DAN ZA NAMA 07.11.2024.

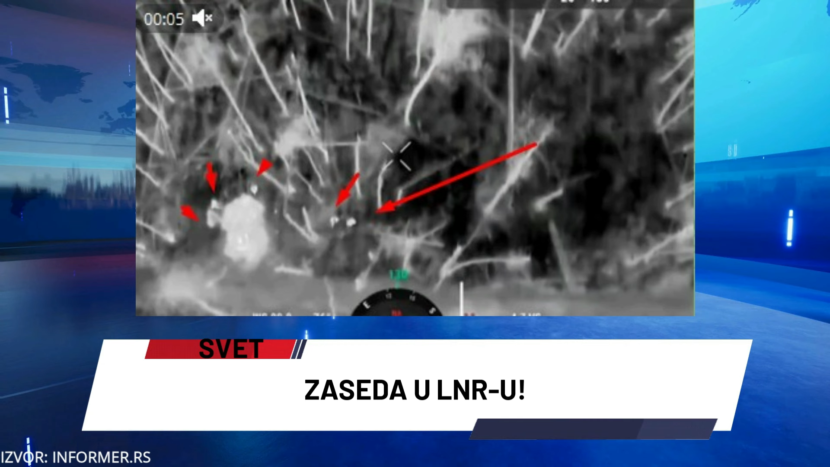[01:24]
Automobil su uništili pripadnici grupe snaga Zapad tokom rotacije na ukrajinskim pozicijama. Na snimku se vidi kako bespilotna letalica opremljena kamerom za nadzor leti iznad mete, cilja i ispušta municiju. Nakon oslobađanja dolazi do detonacije, a ukrajinski militanti se u panici razilaze. Vojnici iz vidjački jedinice 25. kombinovane armije Grupe snaga Zapad pomoću bespilotne letalice detektovali su kretanje kamiona sa pripadnicima oruženih snaga Ukrajine u jednom od šumskih pojeseva na teritoriji LNR.